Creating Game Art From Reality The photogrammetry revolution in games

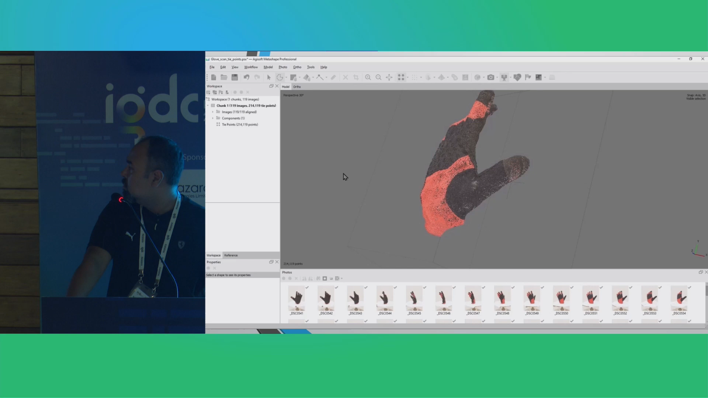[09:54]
We can select all of the type points that we want to get rid of. Straight type points. And we can delete them. Once this is done, we are ready to generate the point cloud. We will go again to the workflow. And hit on build point cloud.
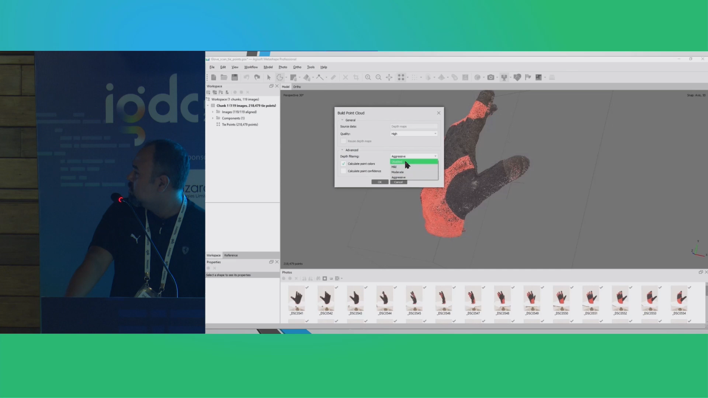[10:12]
Again, it has different settings but we will keep it aggressive so that we can get the best result. This also takes time. It can take anywhere from 25 to 30 minutes.
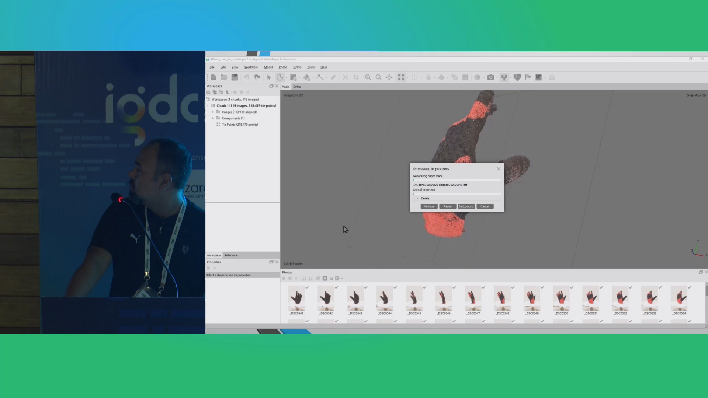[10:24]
I will speed up the video here as well.
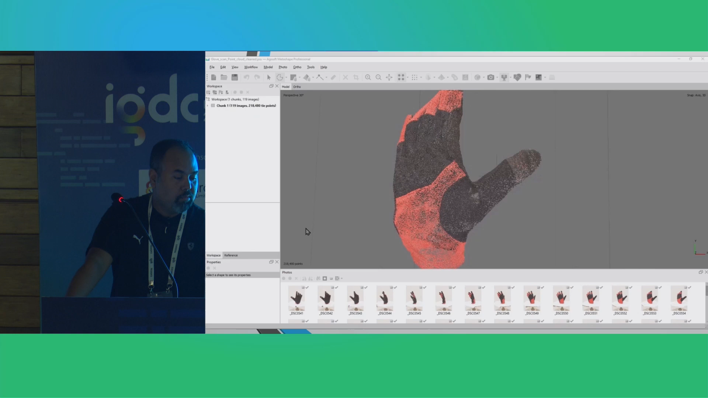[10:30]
The point cloud has been generated now. We can go inside of the chunk. Just remember the word point cloud over here. We will have some more things on it. Another way to drill the view from entire points to point cloud.
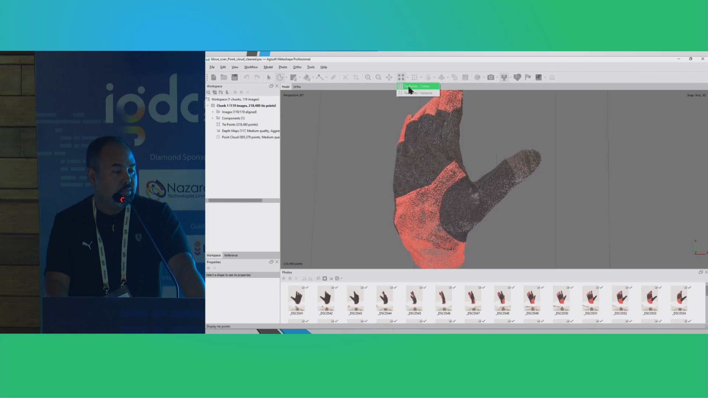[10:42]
Similarly, we can go into the point cloud and check solid colors and classes. This is still not a mesh. It is just a dense point cloud.
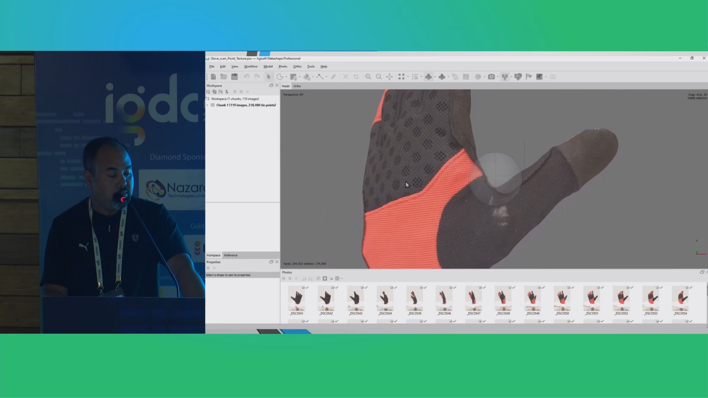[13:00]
Pretty decent. Patches like these. We can always clean up in Photoshop. Alright. I am satisfied with the result.